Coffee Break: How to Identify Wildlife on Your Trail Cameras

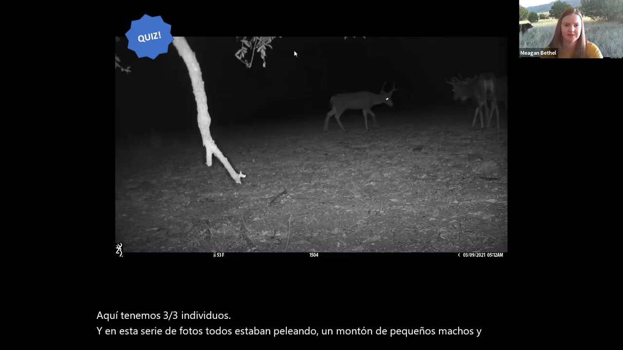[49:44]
All right. I'm going to call it since people, they're all correct. These are all mule deer. Um, this one's pretty easy. You can see that white tail, the black tip, kind of that white little rump. Um, here in these nighttime pictures, you can kind of see those lighter color legs as well. It's something I look for. Um, also these male antlers. They're not fully branched out, but they have a bit different shape than the white tail. All right. Next picture. Two more boys.
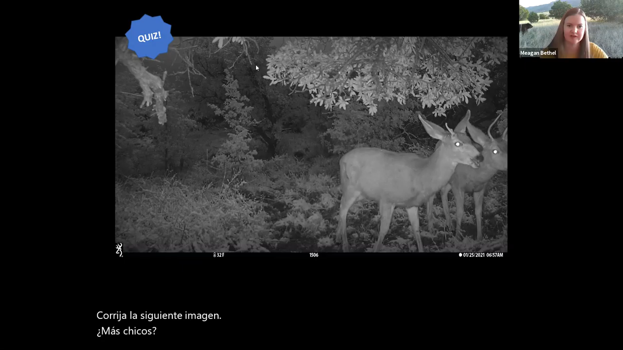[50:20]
They're all small though. She's not very great. Um, so what else do you look for? Okay. Okay. Got two votes anymore. This one's tricky because you can't see their butt at all. Okay. I think we're going to call it. So these are two mule deer. Um, they're young males.
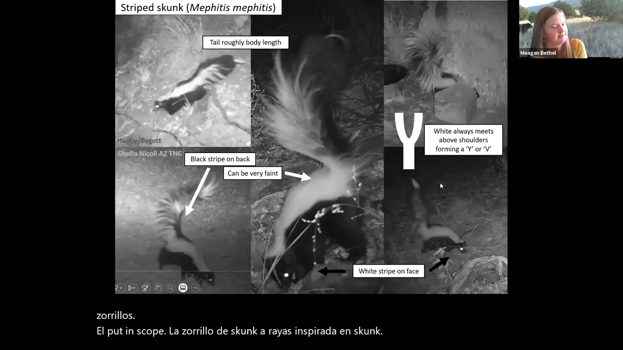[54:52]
So I just want to quickly cover the striped skunks. They're pretty common, but they have a very distinctive black line on their back end of their bodies.
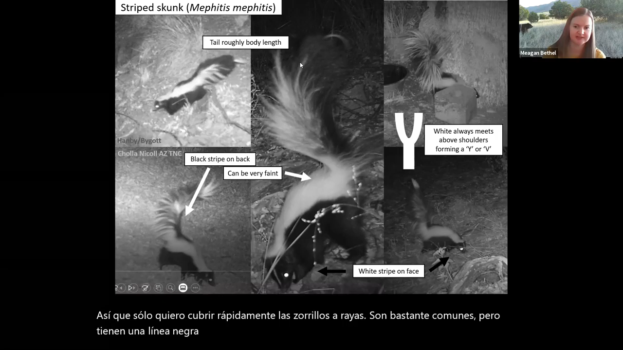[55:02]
It kind of forms, and they have a very distinctive white kind of V or Y striped.
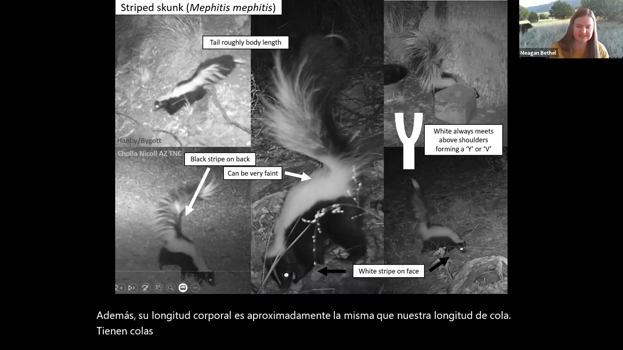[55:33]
And they have a very distinctive white face stripe.
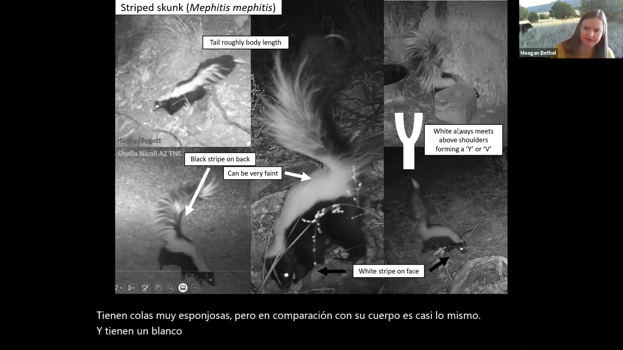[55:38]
But look at that. Look, always look for that little black stripe on the rump. Because they can be often confused with hooded skunks. Um, whoops, hooded skunks in the region can come in a variety of colors, but they can also, they,
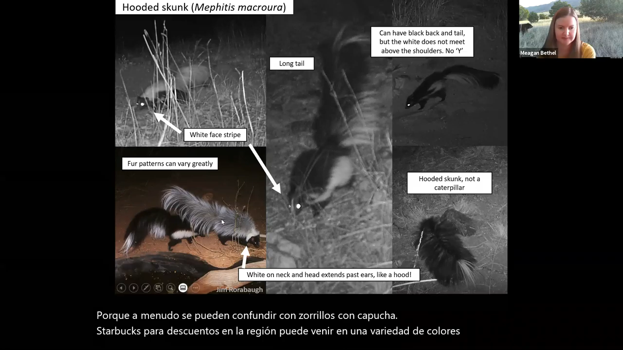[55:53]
um, can have like a white back or white sides. And they also have a white face stripe. However, their white stripes never come over their shoulder, over their shoulders.
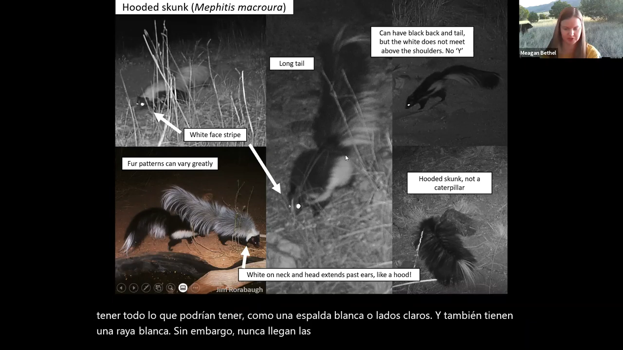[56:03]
They'll stay at the side.
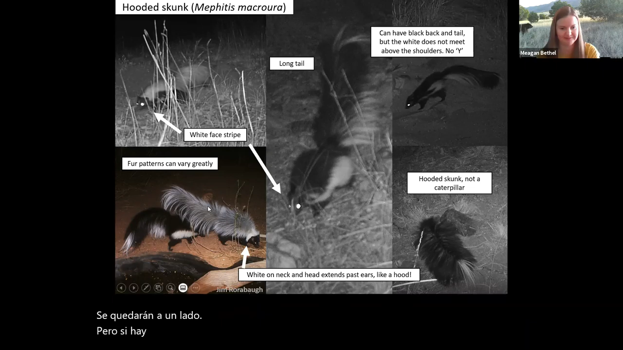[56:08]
But if there is one with a white back, it won't have that white, that distinctive black stripe. So here's a striped skunk again.
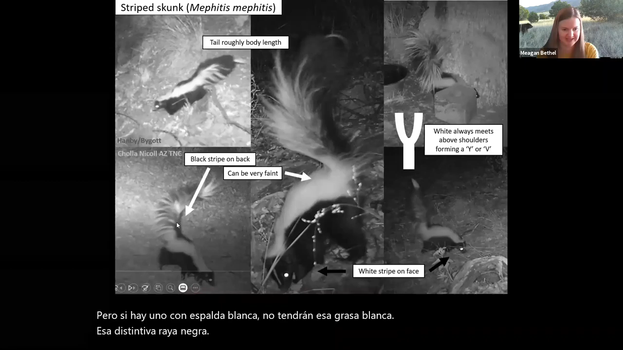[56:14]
It has that little black stripe on the butt. But here's on this hooded skunk, there's no black stripe on the butt. And their tail is much longer than their body.
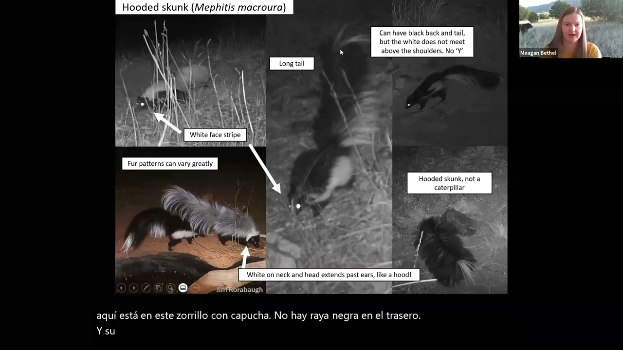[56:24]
Um, it's like almost twice the length and it's much shaggier and fluffier.
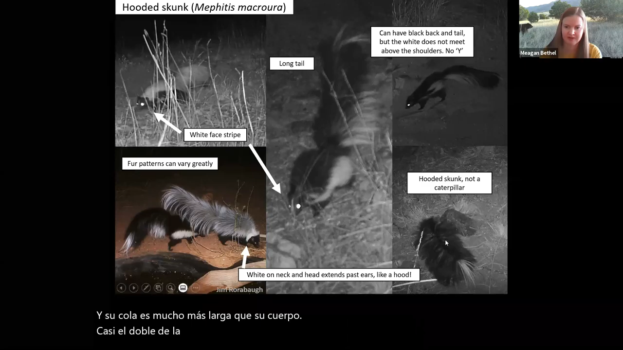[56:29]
They can always look like caterpillars. And then the next skunk is the spotted skunk.
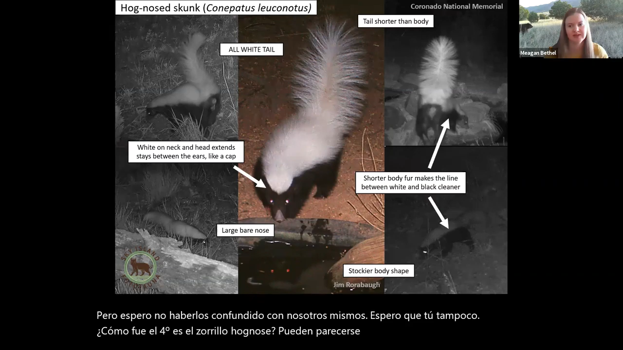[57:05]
However, really pay attention to the traits of the hooded and the hognose.
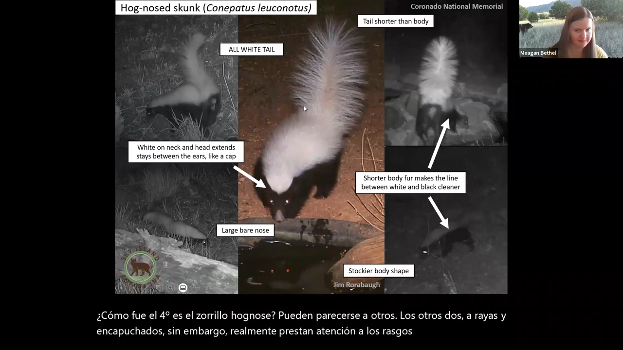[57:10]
Um, because once you've learned them, it'll be hard to mistake them. So they have a short, all white tail. Their tail is shorter than their body, which is different than the other two.
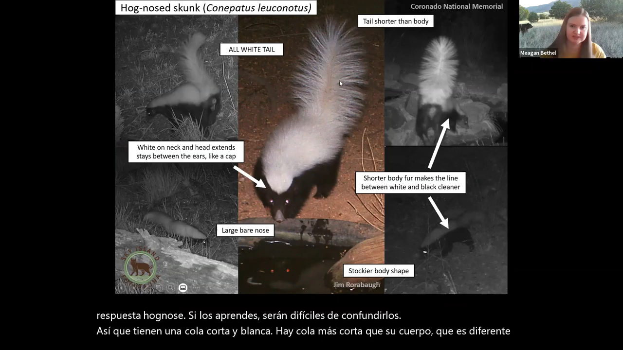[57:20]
And they're always going to be all white. They might be a tiny bit of black, but the kind of white bottle brush. And their fur on their body is a bit shorter than the other hooded and striped skunk.